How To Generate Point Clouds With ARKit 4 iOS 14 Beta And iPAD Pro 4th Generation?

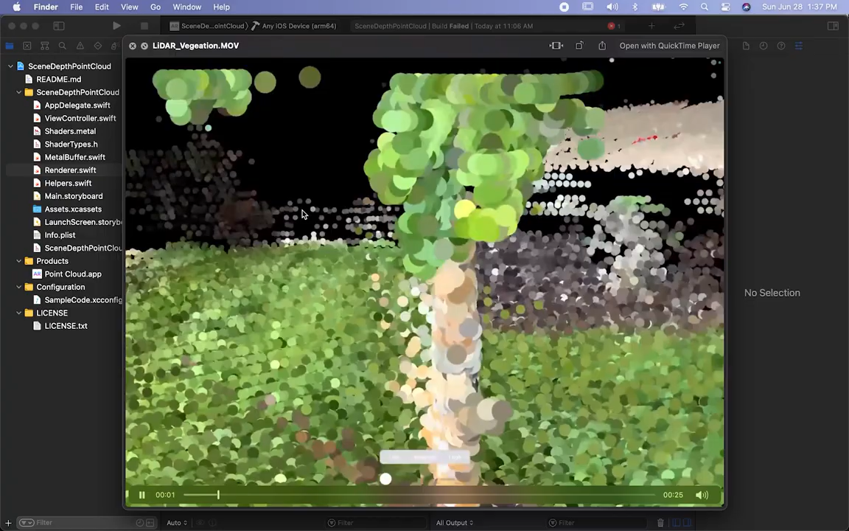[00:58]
I am scanning and the leader is getting the position of the particles,
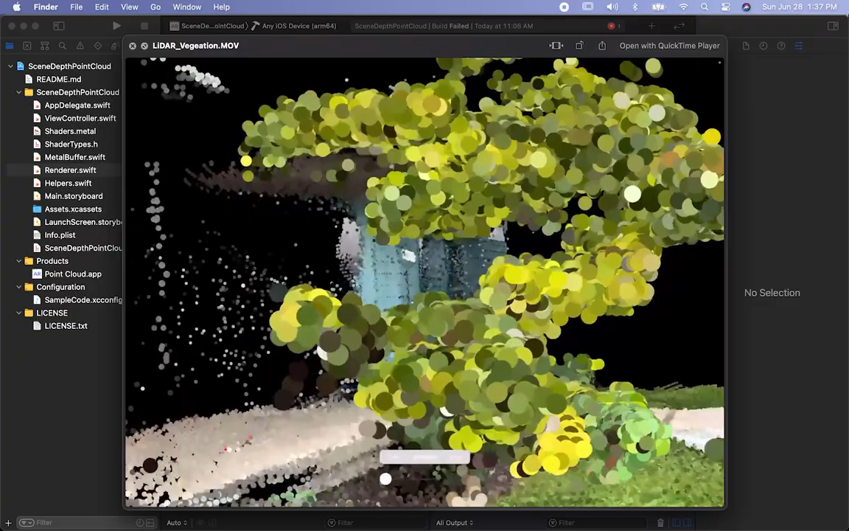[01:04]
also the rotation and in fact the color.
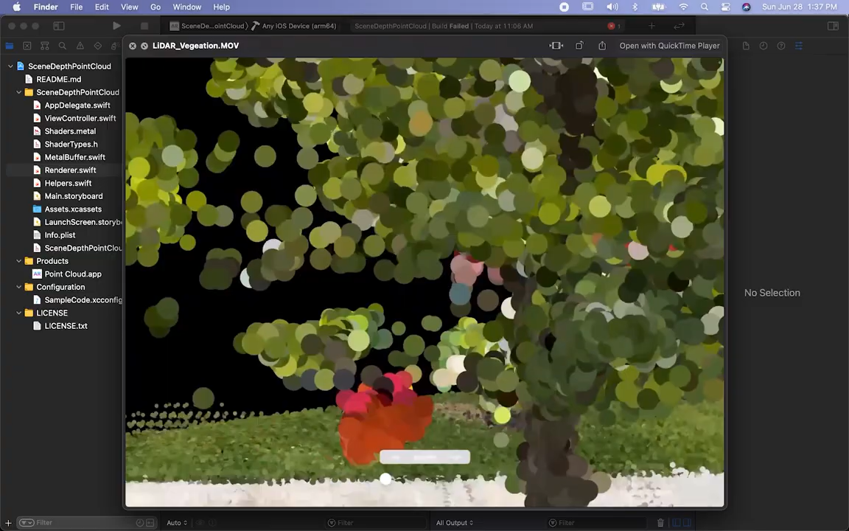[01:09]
So that's why it's showing you the texture and how it looks. The default particle size of the project that
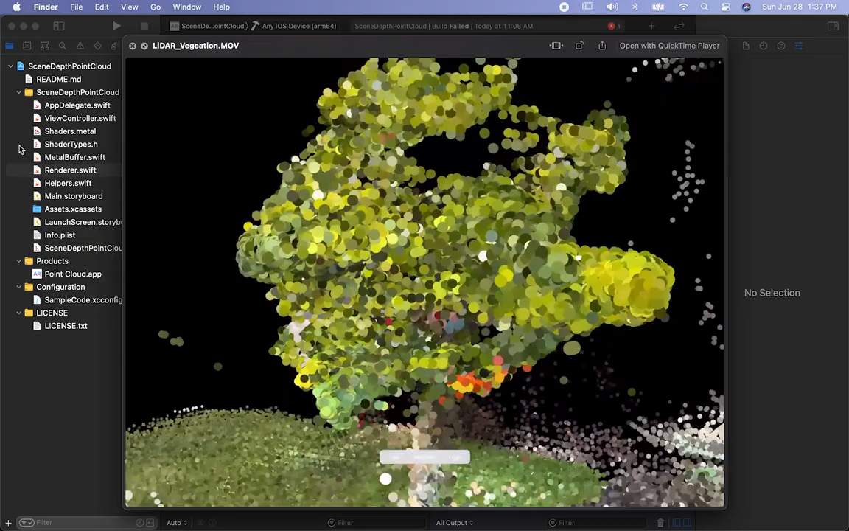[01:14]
I'm going to show you as well is it's a lot smaller than this.
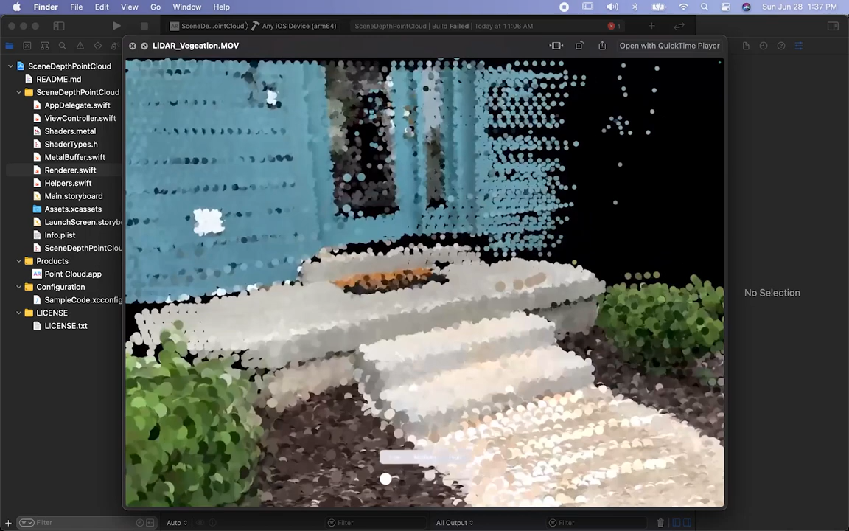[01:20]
So I wanted to increment it because I like the look and I like to just play around with different parameters. So that's the vegetation. Let me show you another one that is also as big as that. So let's go into the home.
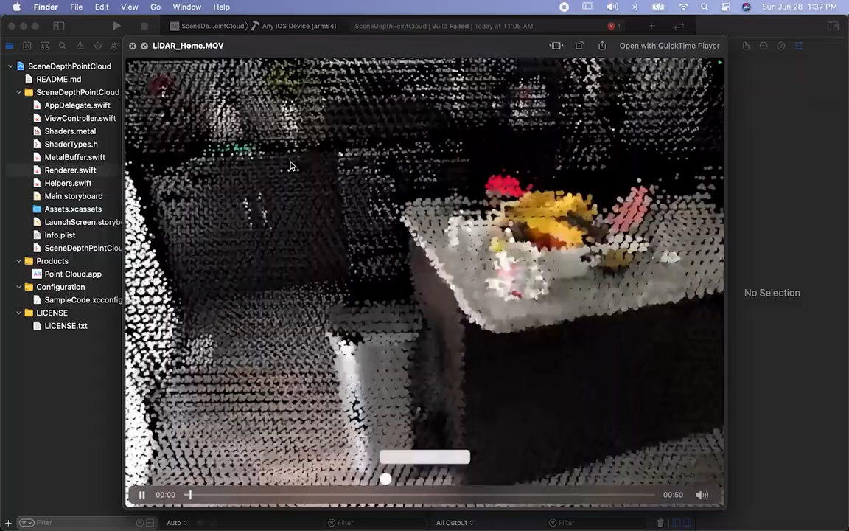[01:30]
This one I made it a little bit bigger. I think this was like five times bigger than it originally is. And I'm just scanning, you know, the kitchen and the floor.
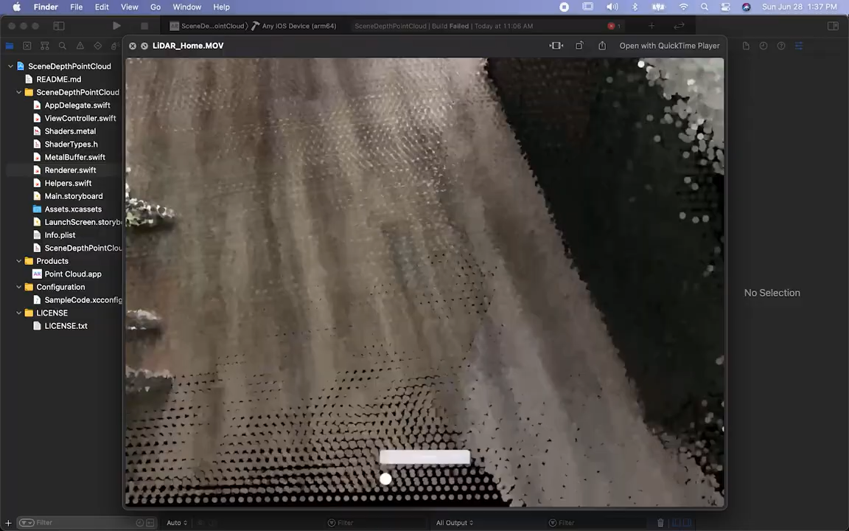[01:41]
And the bigger the particle, the less detail, but the faster that it looks.
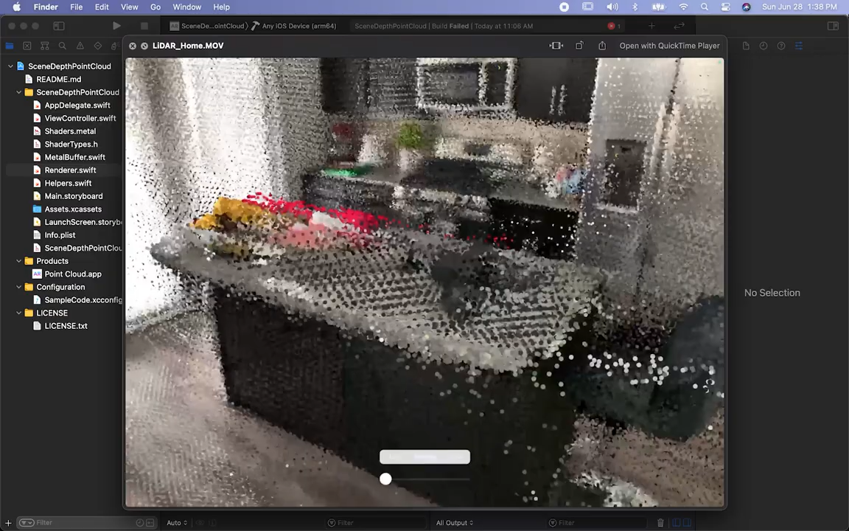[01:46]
So it's because of a bigger particle size, you're going to be able to see everything, you know, right away.
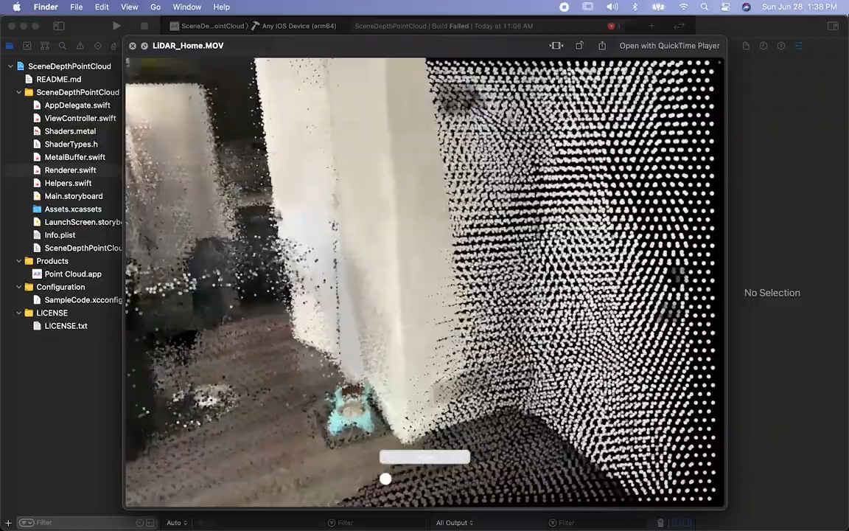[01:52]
And that's what I wanted to see. I wanted to see how it would work.
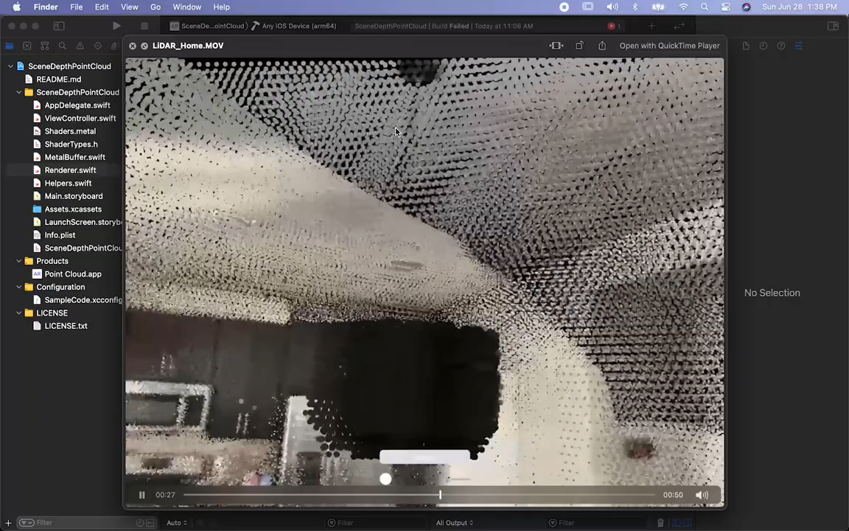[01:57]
So you guys can see that there is a lot more particles also per, basically per area.
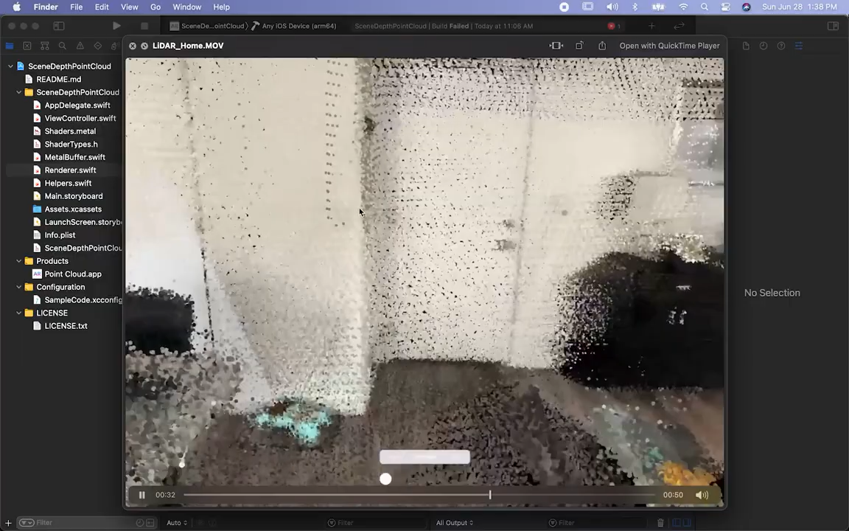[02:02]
And I incremented those parameters as well in the project. So that's why some of you asked me, Dilma, how do you do that?
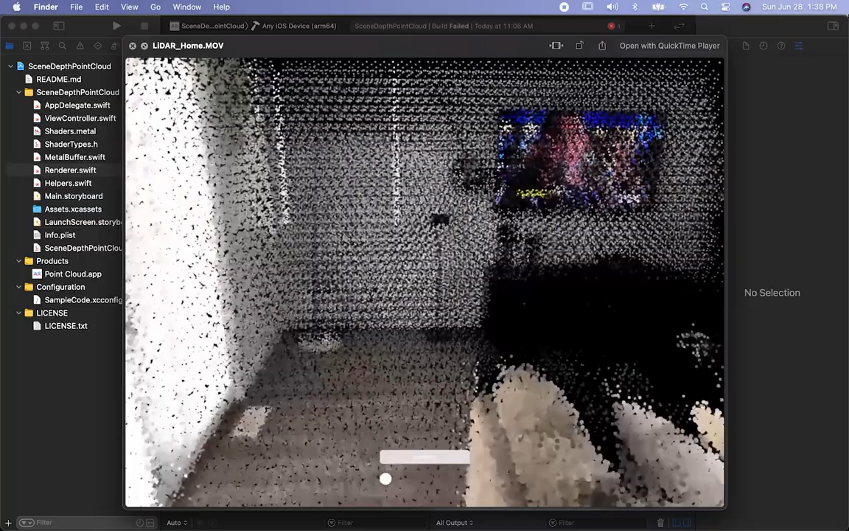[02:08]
I just basically just changed some of the parameters. So this one is inside my house.
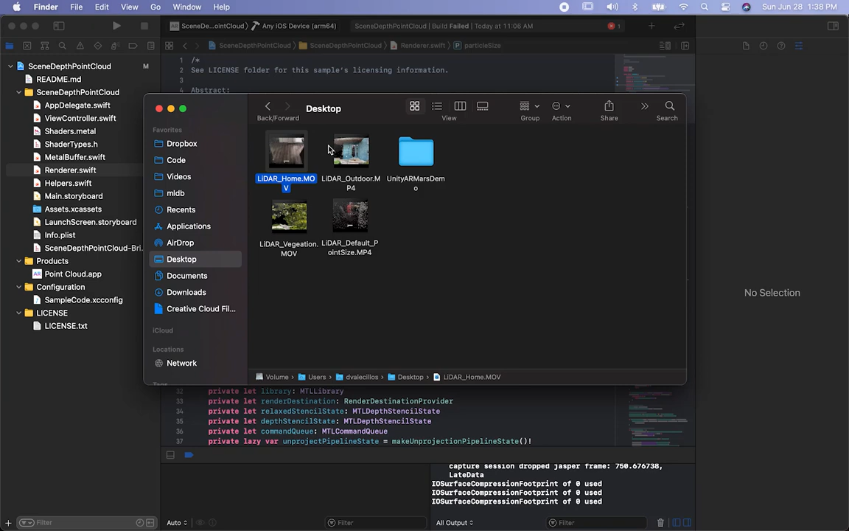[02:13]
Let's go ahead and look at another one. This one is the particle size, the default that comes with the project.
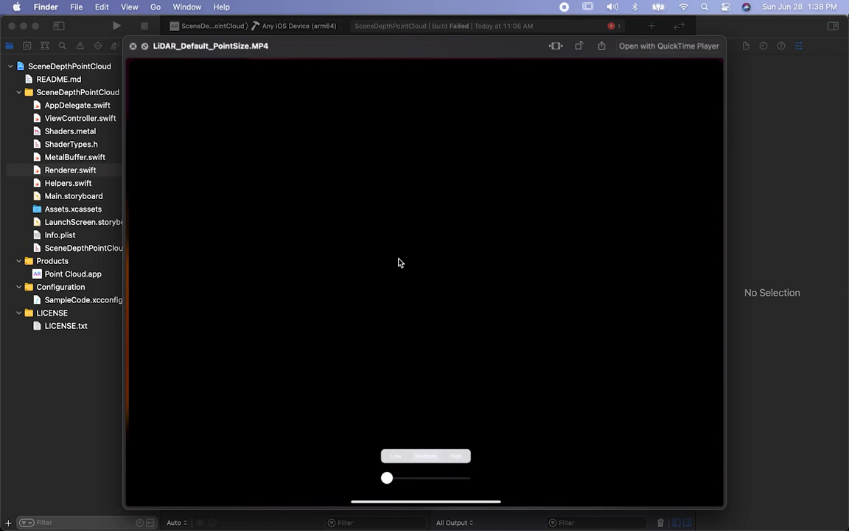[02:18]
I think it looks cool. I just didn't like that. I couldn't see things right away.
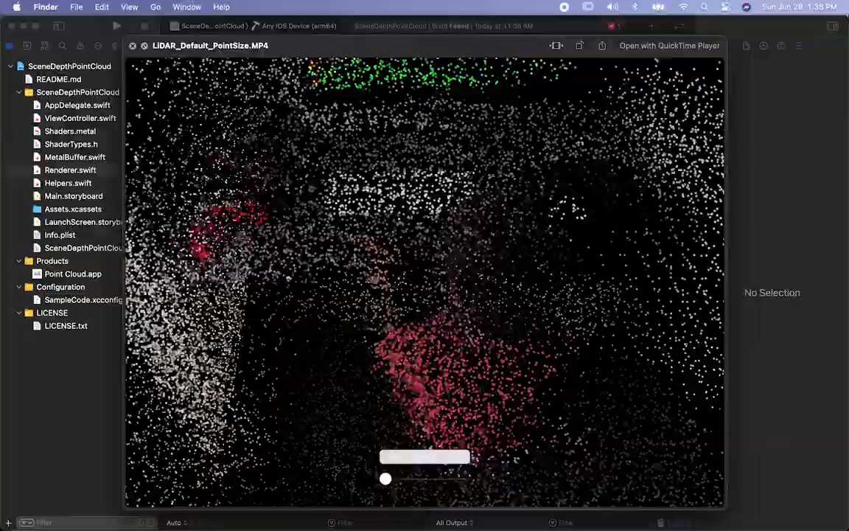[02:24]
The particle size is a lot smaller and also how many particles get instantiated per area. And this is my kid playing on the computer.
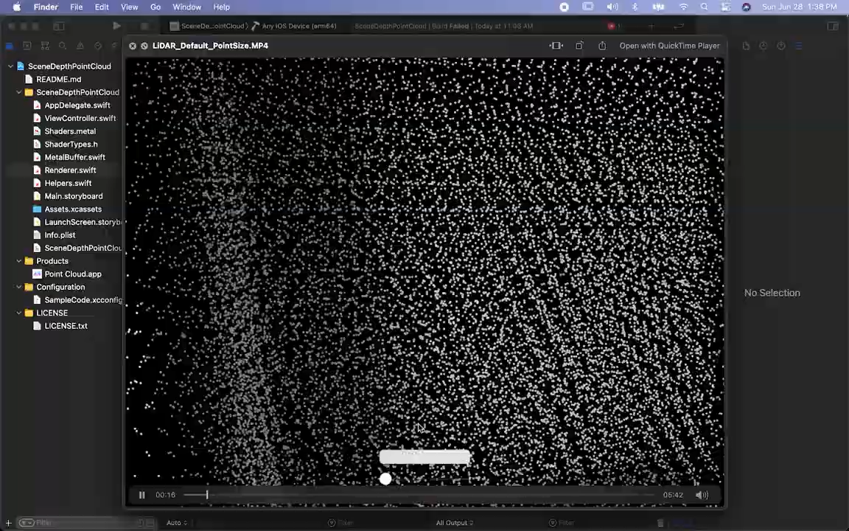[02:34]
But you guys can see that it looks cool, but not as cool as the other one because I have, you know, the parameters on the other one were much bigger.
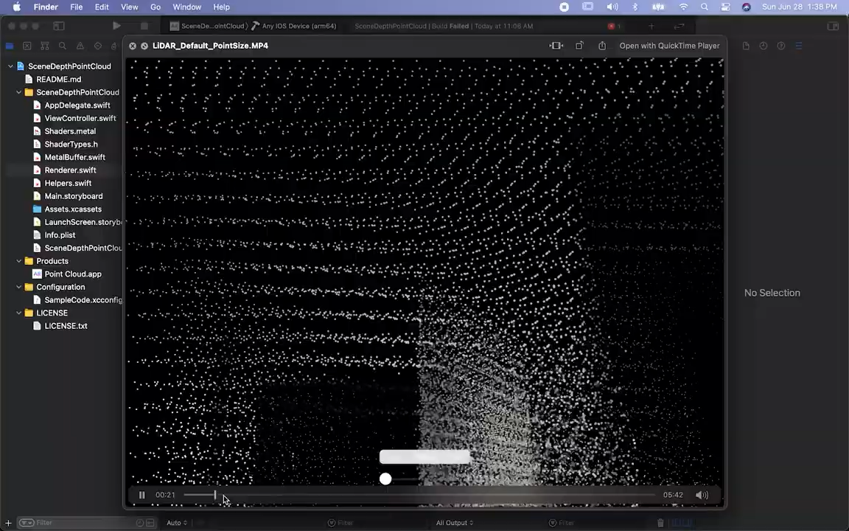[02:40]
It's probably not performing, but I just didn't really care about performance. I just wanted to see how it look. And you can see how, in this case, the table just takes a long time to process and look because there's less particles.
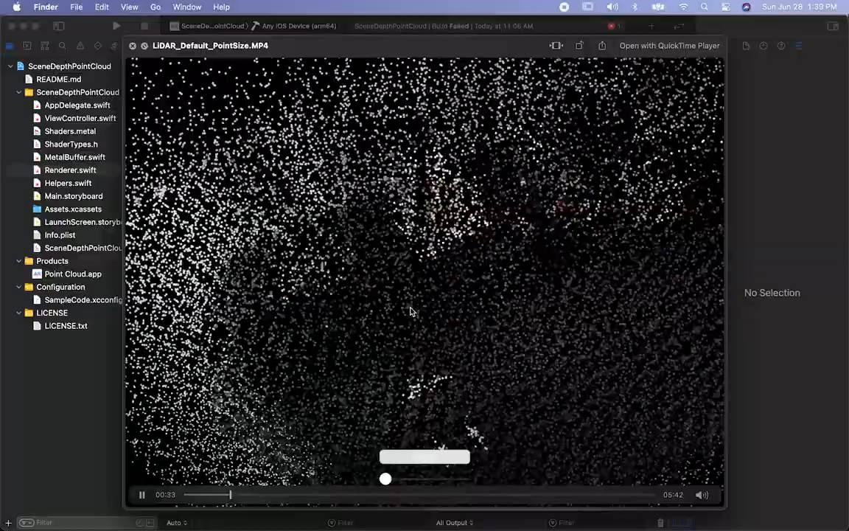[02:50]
And it's also, the particle size is smaller. So that's that one. And let me show you this one right here. This is also outside.